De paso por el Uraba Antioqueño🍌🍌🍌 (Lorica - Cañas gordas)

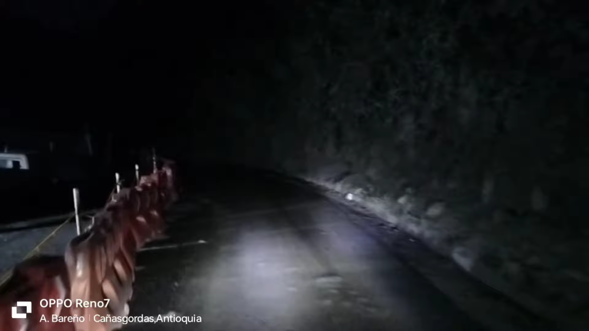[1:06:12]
montería y eso el golpe de morrosquillo lorica y todo eso ahí para arriba es muy buena la vía y ya de uramita para acá es por donde vamos pasando que está en arreglo la vía 5 horas de haber pasado por Necoclí Ya llegamos por aquí a Cañas Gordas A Cañas Gordas ya llegamos
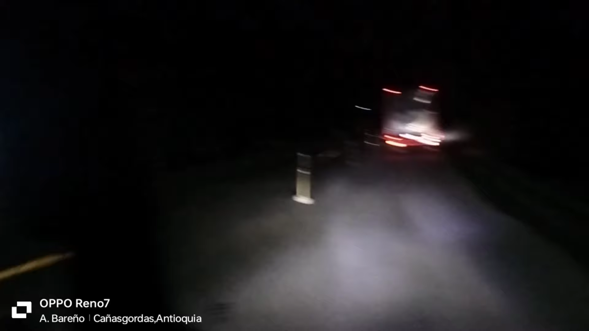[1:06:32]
La verdad ya no creo Ya no sé Señor en contra vía Bueno no en contra vía Pero es que esto aquí es un Para y siga y pues nosotros Nos dieron vida a nosotros pero las motos yo no sé Porque creen que a toda hora tienen Siempre prelación y la vía para Poder seguir No respetan Una señal de tránsito Bueno llegamos aquí a Cañas Gordas Ya nos aproximamos a llegar A Giraldo A Giraldo para empezar a bajar